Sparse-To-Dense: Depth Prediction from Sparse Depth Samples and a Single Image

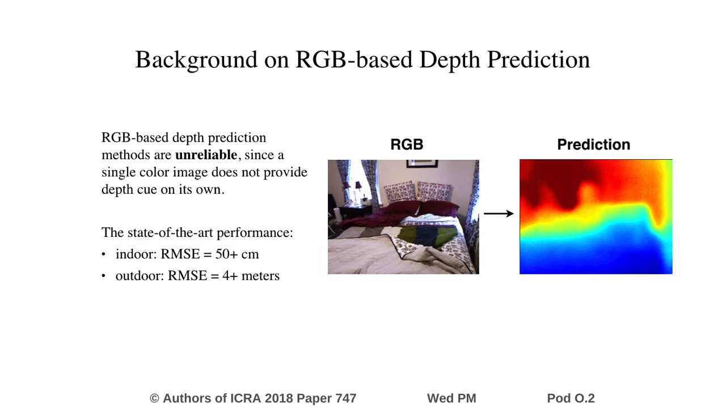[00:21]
The state-of-the-art produces very high prediction error. We propose to use not only a color
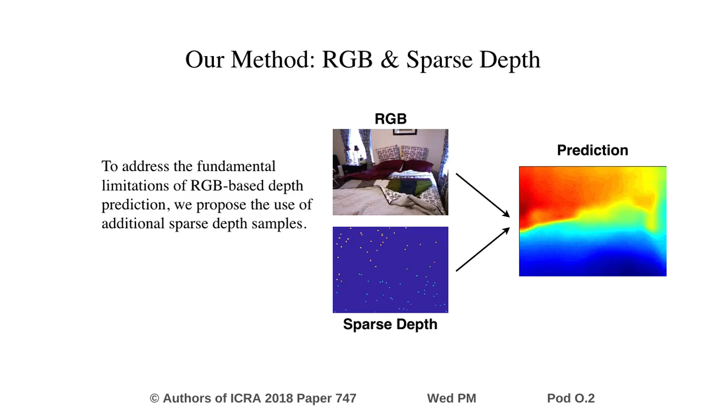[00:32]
image but also a small number of depth measurements to reduce the ambiguity in distance estimation. The small number of depth measurements are easily available in many robotic applications.
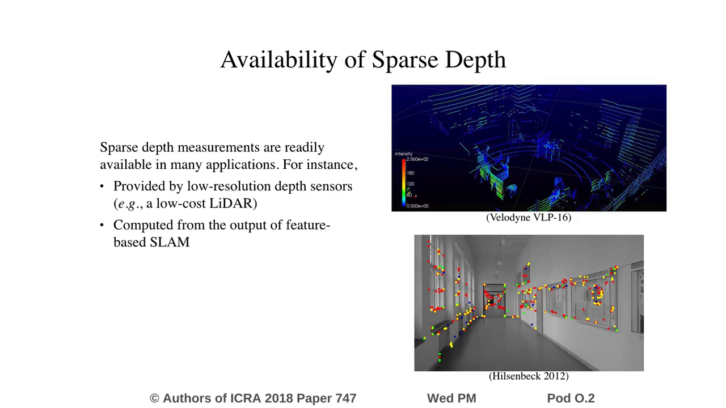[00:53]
For instance, they can come from a low-resolution depth sensor or they can be triangulated from a feature-based SLAM algorithm. We developed a deep regression model for depth estimation.
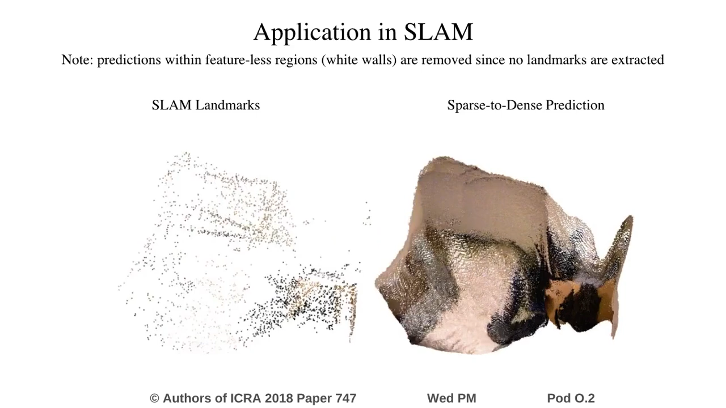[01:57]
We also demonstrate two applications of our approach. The first application would be to create a dense map from sparse features in SLAM. On the left, we show the features, and on the right, we show the dense prediction using our approach.
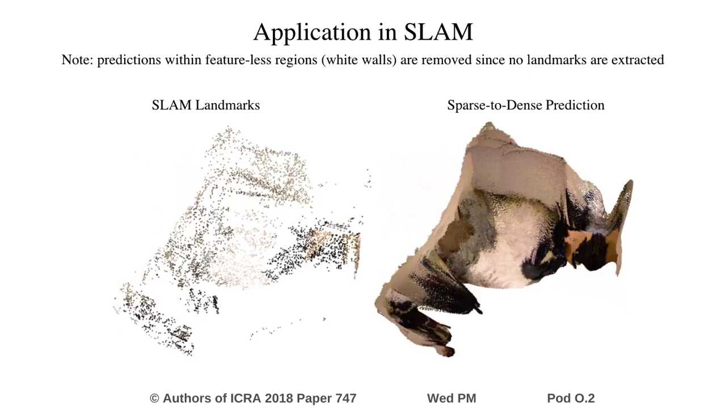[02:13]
We can see that our dense prediction on the right is very close to the ground truth point cloud on the left.
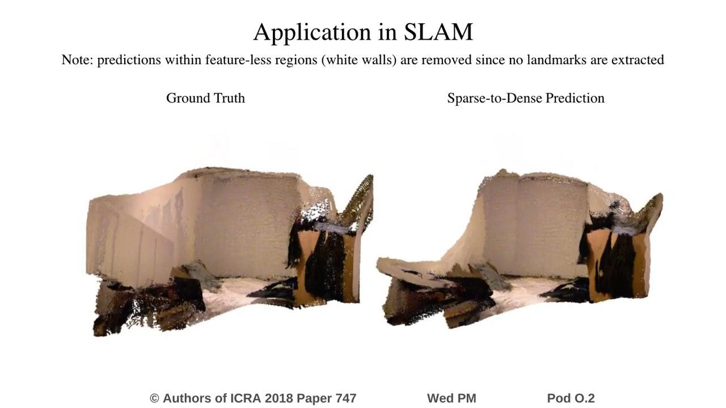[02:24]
A second application of our approach is depth completion or super-resolution for LiDAR measurements. Our approach reduces the prediction error by 75%